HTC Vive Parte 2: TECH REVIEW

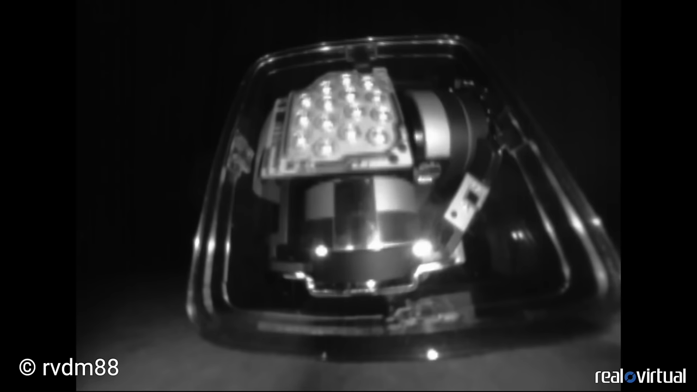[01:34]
llevan en su interior un array de LEDs que emite luz 60 veces por segundo.
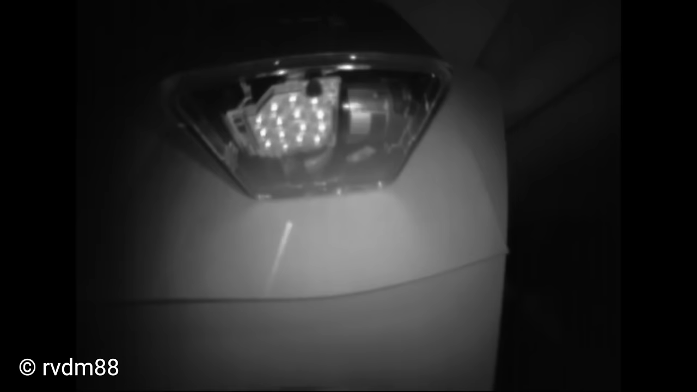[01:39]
Sincronizados con estos pulsos, dos láseres también emiten señales hacia la sala.